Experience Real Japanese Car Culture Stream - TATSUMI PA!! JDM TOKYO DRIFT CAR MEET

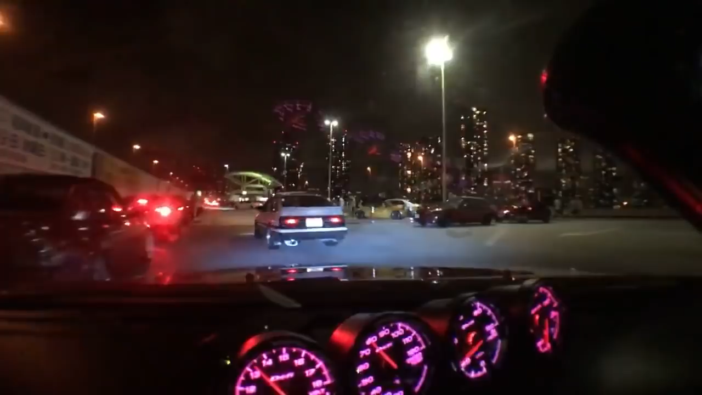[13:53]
I put it down here for you. Oh, okay. Thank you. Yeah. Sorry, guys. We're going to move to the next car park, and then we're all going to hang out there, and then we'll film. We'll keep live streaming. We're going to keep the stream going, though, so you guys get to see some Tokyo Highway driving behind a Hachidoku. Should we take the wide angle off so they can see closer? Ask them. How do you... Okay. No. The police have completely shut down Tatsumi. The big truck there? Yeah, they're blocking everyone from getting in.
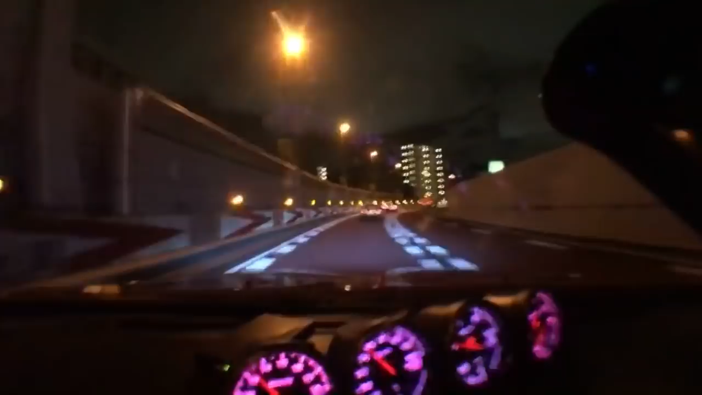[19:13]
I can't follow. Yo, yo, yo, yo, yo! 450 factory hybrid. Do they... I can't read it! Okay. I think I'm old. I wish I brought my work phone now. We could have used that. Here, see? We don't need this. We don't need the music? Okay. Well, maybe we can just put on Japanese radio. Okay, sure.
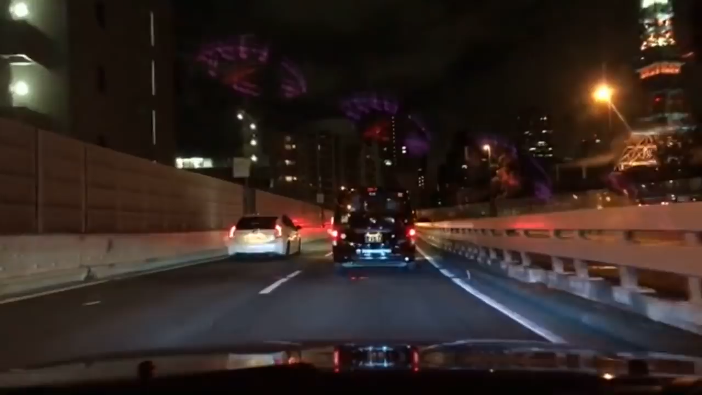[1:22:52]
Oh, no, 右側工事. It says right side has construction. Construction, roadwork. So far we got one. Blue hearts. Two, three. Subies. Someone put a purple one because he's into JZs and not, he didn't want to be in the blue category. Uh-oh.We are losing. Oh no. Guys, RB fans, please, more red hearts, more red hearts. I don't like the blue. The amount of blue I'm seeing. Masaka.
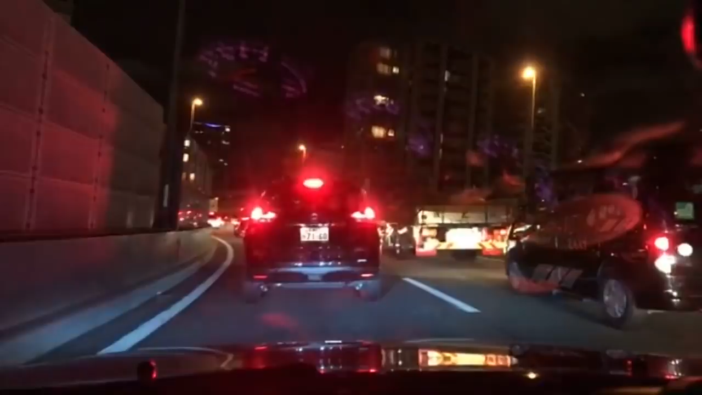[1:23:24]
Oh, hang on. There's either a 180SX next to us. I'm going to slow right down so it goes past us. No, it's an MR2. Really nice MR2 with the light up number plates. Here it is, coming past us. Yeah, boy. Someone put Prius. Oh, and there's another yellow MX-5 Roadster next to us. Hang on, I'm going to slow right down so it goes past us. There you go, you can see it there on the stream now.
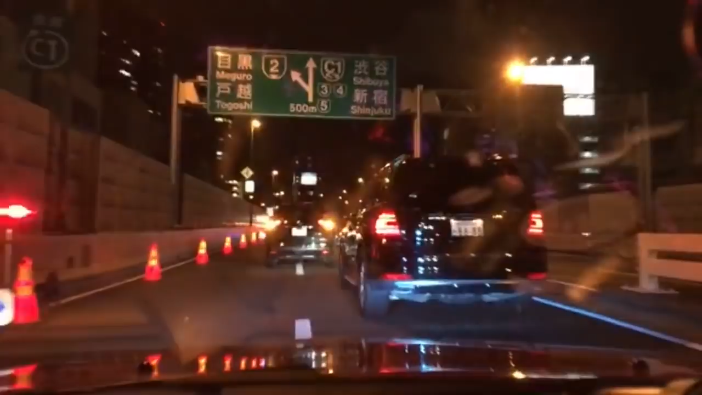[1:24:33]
So there's a construction zone. That's why it's... This is the sucky thing about Tome. They do so much construction at night. And they close it down sometimes. Yeah, and then, it drives you crazy. It drives me insane because then I have to try and get on the one gun and go around to get home to Yokohama. Let's put the window right down so you can hear the dose. Oh, a couple pops.
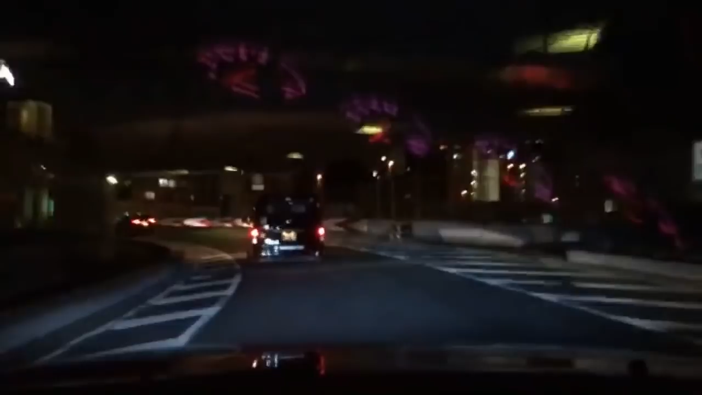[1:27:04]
Just done the loop on the C1 and come back, but then we would have had to have gone through roadworks again. Oh, that was a bit of fun in the tunnel. It's all pretty much highway driving from here now. Hope you guys enjoyed that little bit of dose and everything.
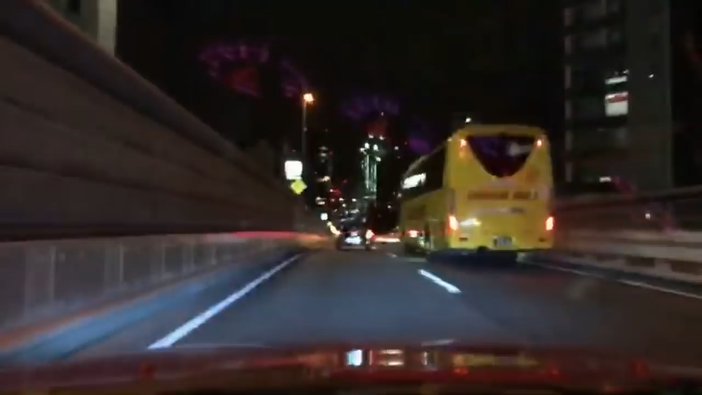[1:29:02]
Yeah, I'd give it a go. Hang on, what's this car rocking up on the right? Hey, RX-8, nice. Check out RX-8, nice. Shall we tail him for a bit? Yeah, might as well. Nathan's ER34. 日本人の妻がいると僕の代わりに日本語でコメント打ってもらえるから最高だって。 だから。